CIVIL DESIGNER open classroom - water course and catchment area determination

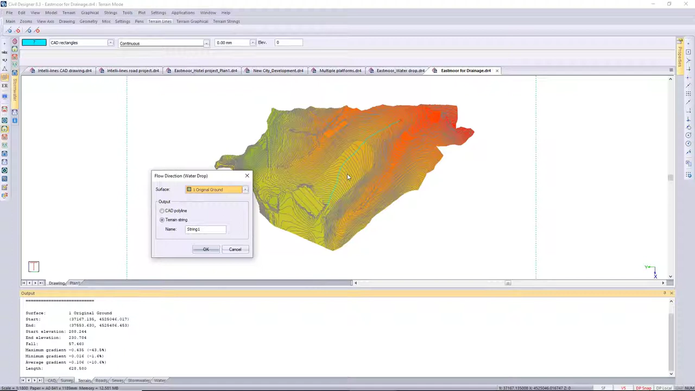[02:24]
The function repeats so I could add another one if I wanted to so I'm just adding water drop 2 so you can add as many
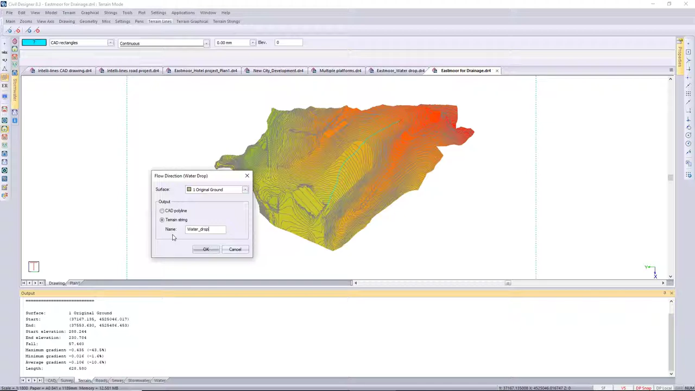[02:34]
water drops as you like to your terrain surface and just over this crest here I'm going to add another flow direction or water drop route.
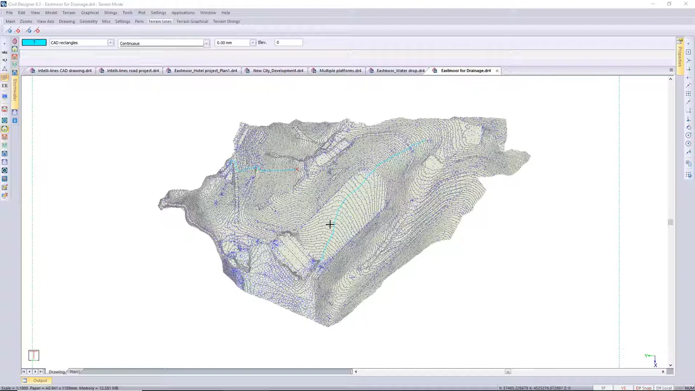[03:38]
So, I want to use that slope shading arrows just to show you how the program then works out where the lowest point along that route is and where the water would run along that site of ours, that DTM surface.
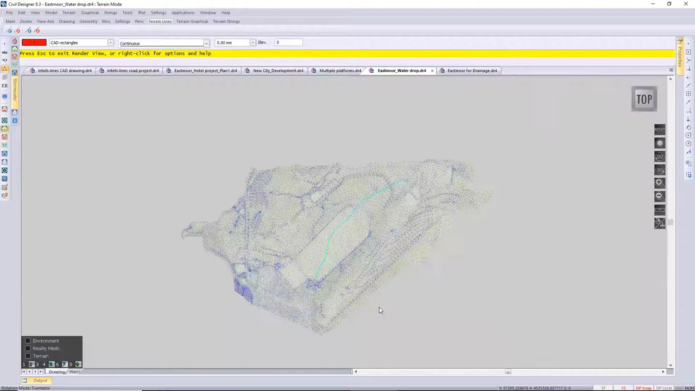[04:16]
So, I'm just going to go right click to our render view, the CAD render view. And I've got some predefined views that I've saved.
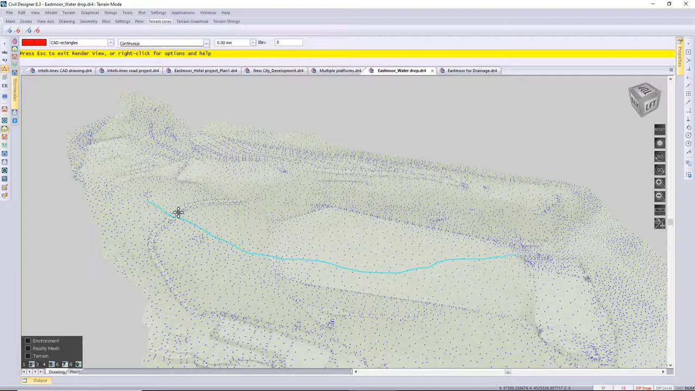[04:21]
So, that's the view from Sidon of that main water route, water drop route.
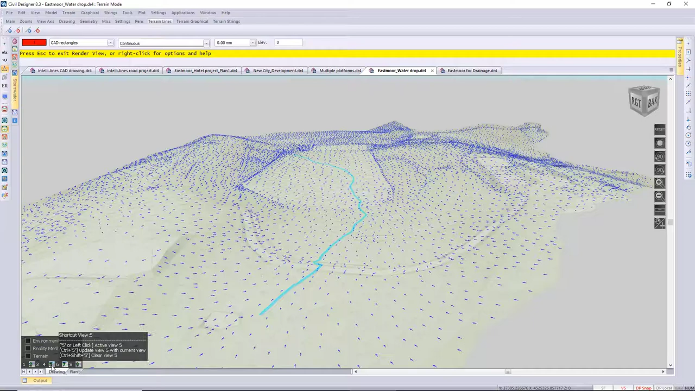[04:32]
That's the view from the top looking down towards the bottom and this is the view from the bottom. The water running down.